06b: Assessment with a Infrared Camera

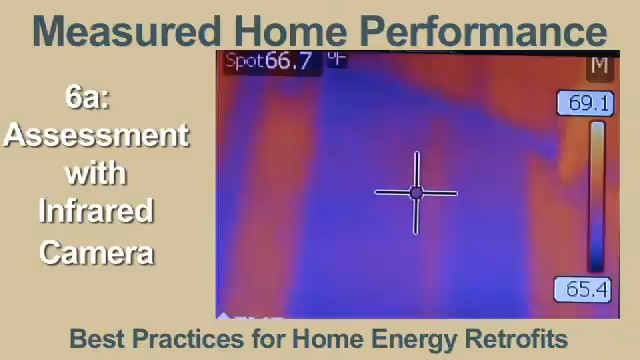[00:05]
That's used in addition to blower door testers and of course duct blasting and so forth.
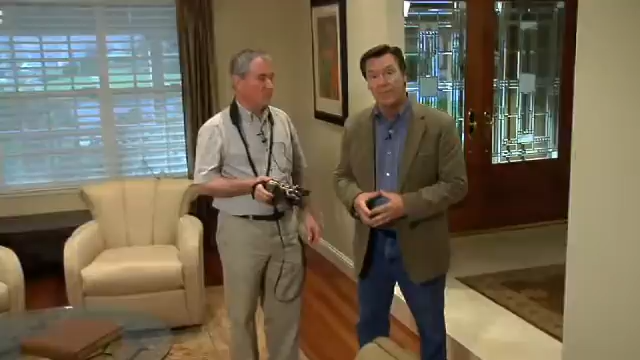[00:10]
What infrared thermography does for it, it allows us to make some assessments about the quality of the installation and also the air leakage of the home and how they work.
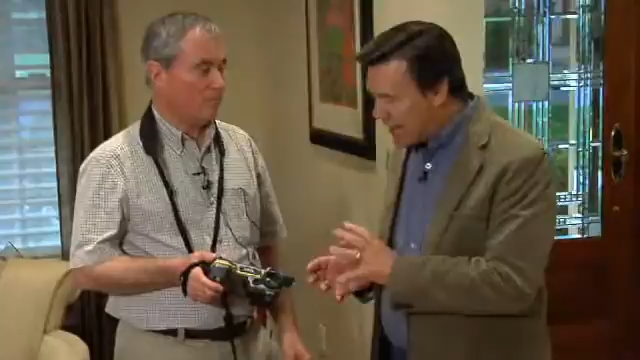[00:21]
Basically infrared cameras see heat images. So when we think about the solar spectrum, we have not only visible light,
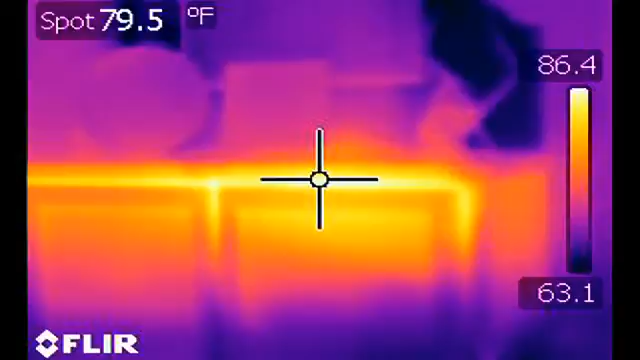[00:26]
On screen: spot 79.5°F
but we also have infrared and ultraviolet.
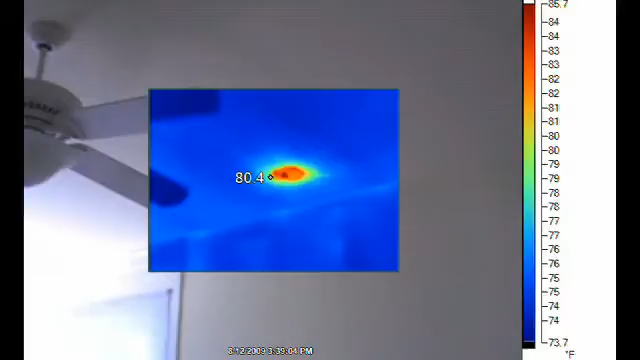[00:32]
On screen: scale top 85.7°F, scale bottom 73.7°F
Well infrared is basically a term that we use to describe the heat that emanates off of objects.
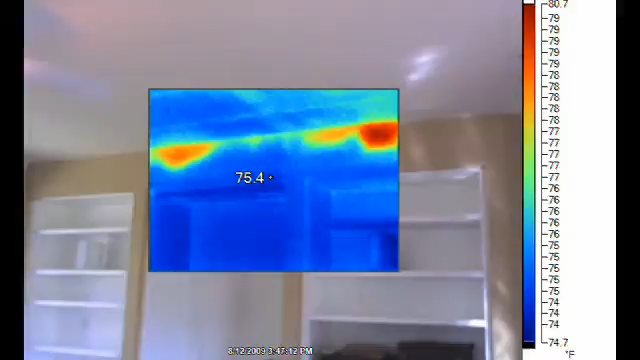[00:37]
On screen: scale top 80.7°F, scale bottom 74.7°F
And what this device does, it has the ability to take that infrared images and temperatures
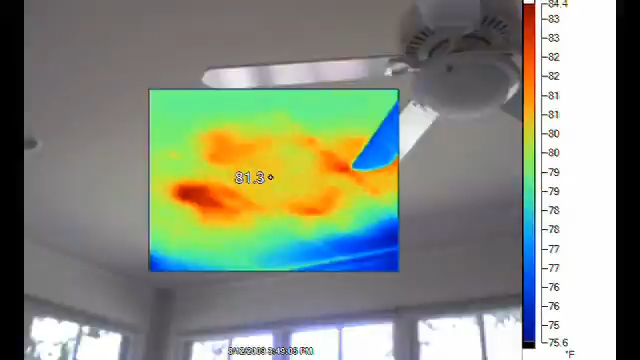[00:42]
On screen: scale top 84.4°F, scale bottom 75.6°F
of various surfaces and then digitize that into an image that we can see.
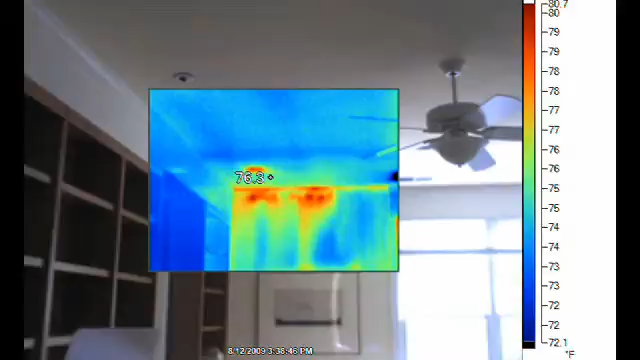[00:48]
Now the darker colors that we'll see in this are the areas that are typically the coldest and the lightest colors are typically the areas that are warmest.
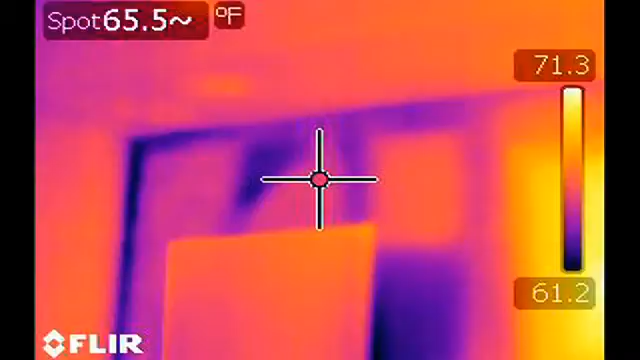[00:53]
On screen: spot 65.5°F, scale top 71.3°F, scale bottom 61.2°F
So used in conjunction with a blower door, we can find air leakage,
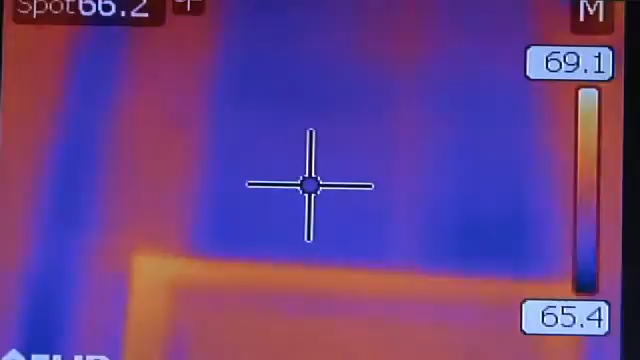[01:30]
Yeah, it's too complete stud base. Yeah. And we can use the laser pointer to see that the insulation from there, clear to there, is missing.
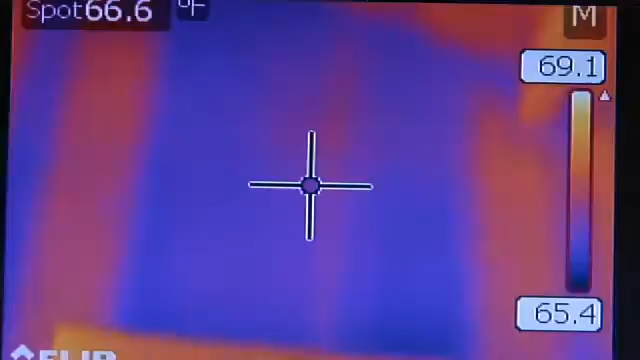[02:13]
It can only measure the temperature of objects. And since it's a colder day outside, the areas of greatest heat loss are the coldest. And this simply sees the temperature difference between warmer areas and colder areas. And how that shows up lets us know where the insulation is defective.
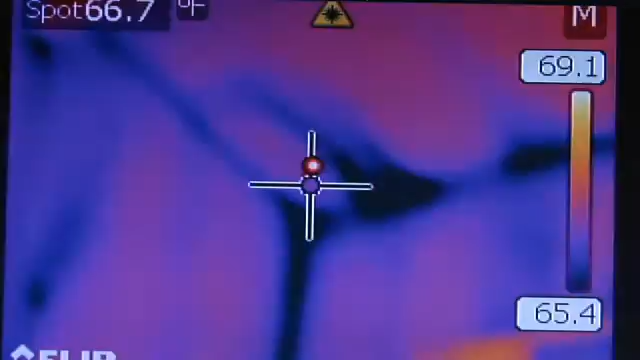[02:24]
On screen: spot 66.7°F
So here, Steve. A lot of thermal bridging along the top of the framing there as well, huh? Yeah. We see some interesting spots there with poorly performing insulation right at that location.
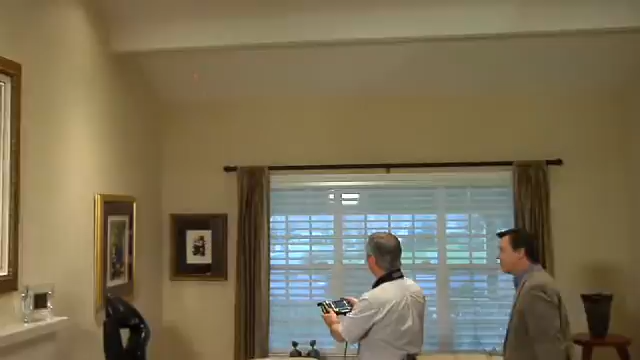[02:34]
Some there.
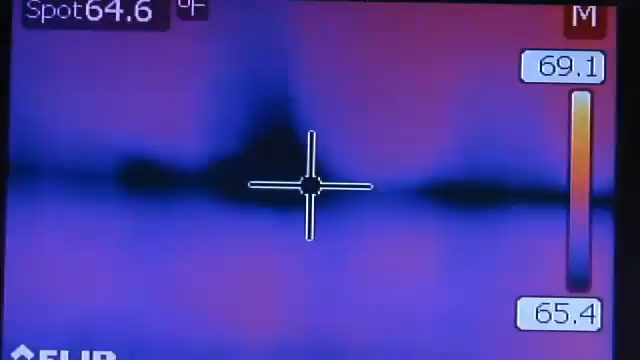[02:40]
On screen: spot 64.6°F
All the way across here we see sporadic areas that have poor performance.
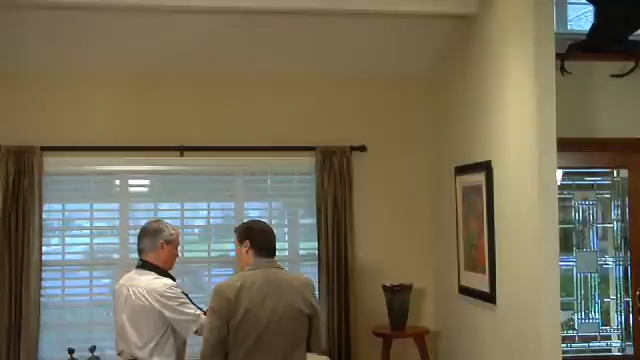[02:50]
And we also have some thermography from some other areas of the home where you found some pretty significant defects. Yeah. Especially in the master bedroom upstairs. We found large areas of missing insulation.
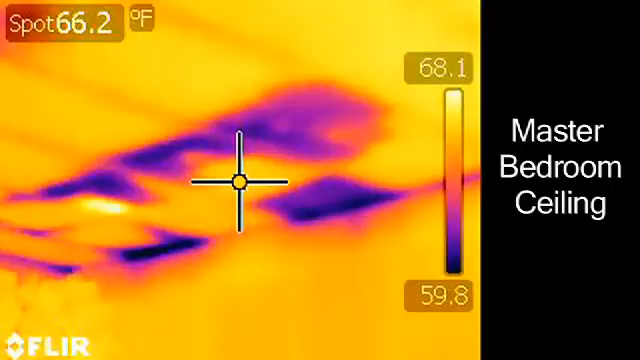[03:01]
On screen: spot 66.2°F
So this is typically a device that the average homeowner could not afford. This camera, for example, is around $13,000.